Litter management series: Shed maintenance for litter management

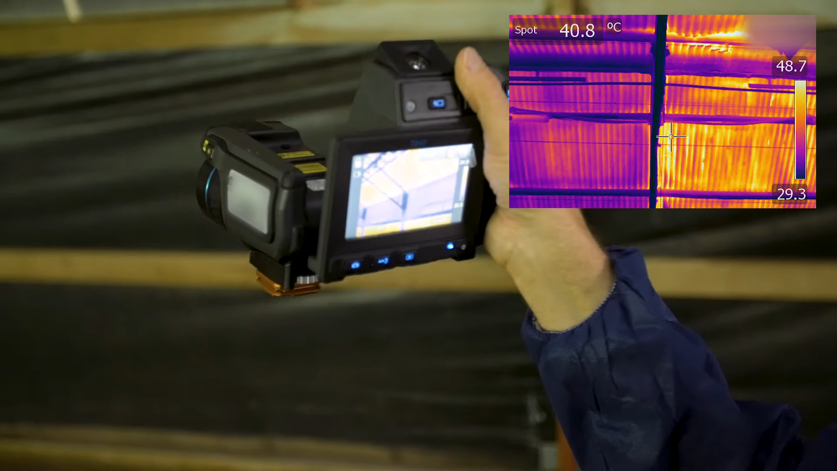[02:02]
On screen: spot 40.8°C
Thermal cameras are a useful tool that can show areas where hot and cold patches occur.
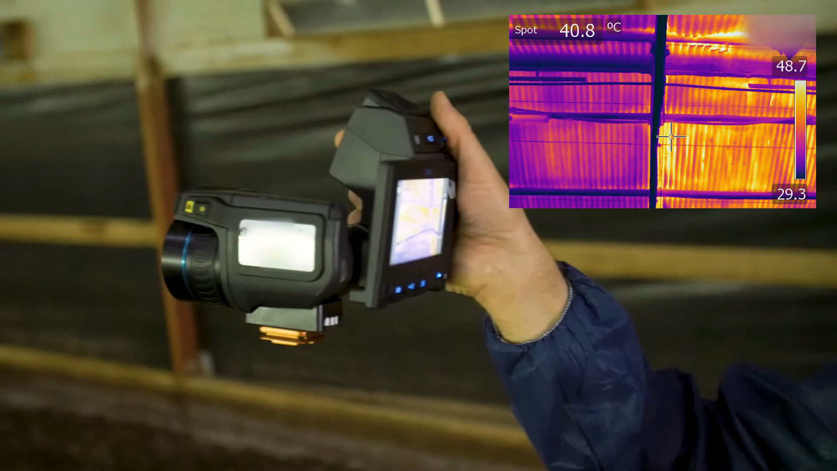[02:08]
On screen: spot 40.8°C
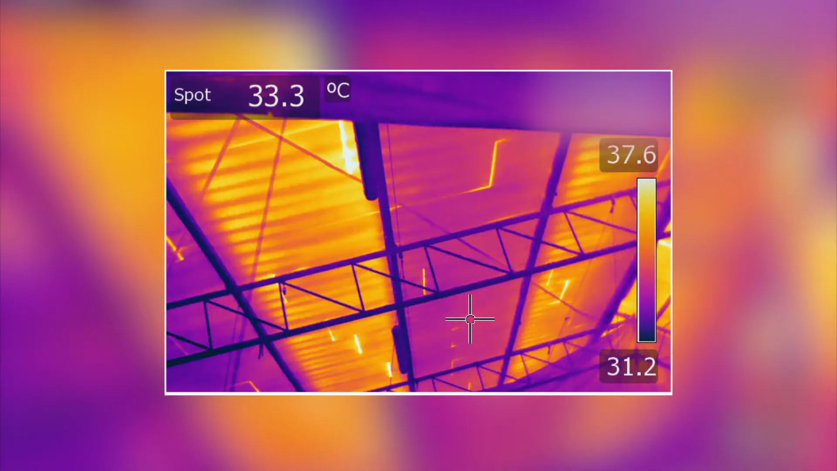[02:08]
On screen: spot 33.3°C
This can indicate that maintenance may be needed in these areas to minimise possible leakage,